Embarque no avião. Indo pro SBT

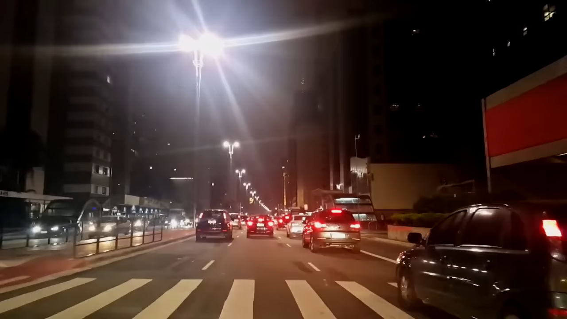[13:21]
O rapaz trabalha lá no SBT, tá aqui com nós aqui, tá levando para lá, estamos passeando um pouquinho. Tá bom o trânsito, a temperatura tá boa, agora tava suando que nem um pano de cuscuz de hoje ali. Um pouco de nervo, um pouco, eu já sou caloriento também. E vamos lá amanhã, vamos ver o que dá lá, vou fazer umas brincadeiras lá, dar risada. Estou passando aqui na grande São Paulo aí, Avenida Paulista.
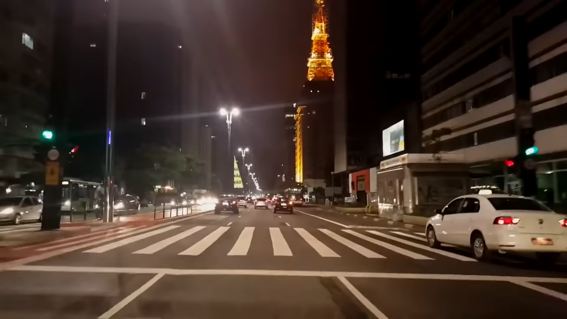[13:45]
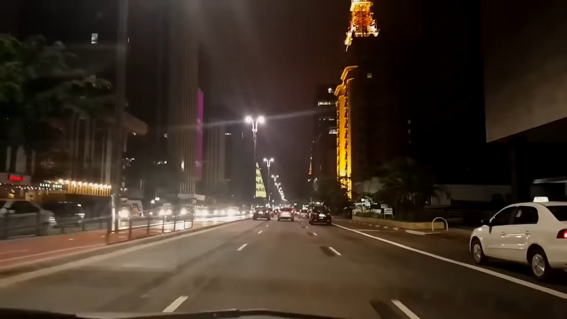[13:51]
Filmei tudo o avião lá por cima também, já que tava muito escuro, nublado, só deu pra ver quando tava pousando ele um pouquinho. Eu aqui mesmo eu nunca passei, porque a gente trabalha com caminhão, não tem acesso a esse tipo, essas ruas, esse lugar, mas é muito bonito, ó. Não tinha, nunca passei por aqui.
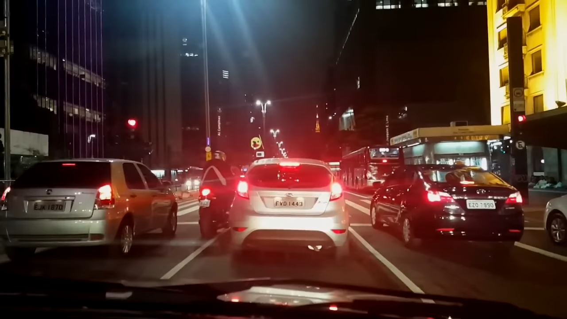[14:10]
A gente trabalha com caminhão, tava falando com o rapaz aqui, então a gente só passa mais, o máximo que a gente passou foi ali na Marginal Tietê, Barra Funda, Avenida dos Estados, essa área central aqui, nunca passei não. Muito bacana, bonito. O horário aí também tá tranquilo, trânsito. E vamos lá pro hotel agora, é na Rua Augusta, se não tiver enganado. Vambora. Valeu, galera. Um abraço. Amanhã todo mundo ligado, hein? Quero estourar aquela audiência lá, hein?